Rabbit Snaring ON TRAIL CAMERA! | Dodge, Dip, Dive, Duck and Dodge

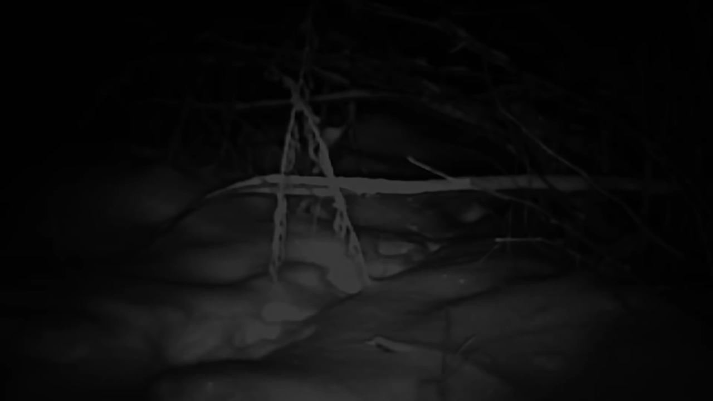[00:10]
Obviously, I'm foreshadowing here. You can see some of my earlier attempts where the hares just go right through, just blast right through this. This snare was too small, and the hare would just push it away, and they wouldn't get caught, like ducking under there. So let's do a couple establishing shots just to show, you know, everybody likes the establishing shots. So bird and another bird.
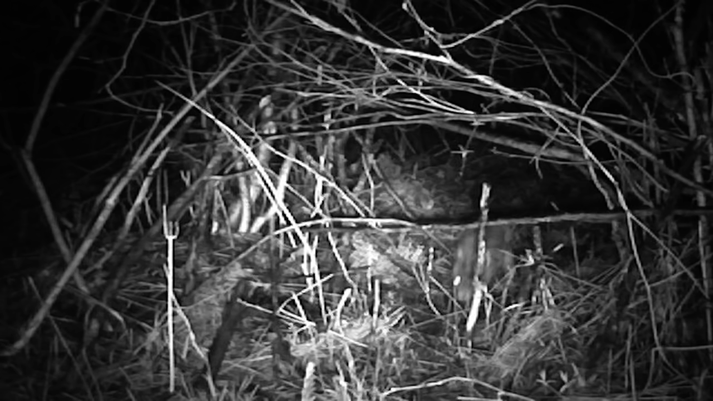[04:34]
It's gonna go through. Let's see what it does. Keep an eye on this. What? No! No, no! Hey, what did it do? Man, this deserves an instant replay. Let's check that again. Comes up to the snare. What? What? Oh! It totally karate chopped that thing out of the way. Let's watch this up close. Look at that. whack, just pushes it over and then pops its head up in celebration.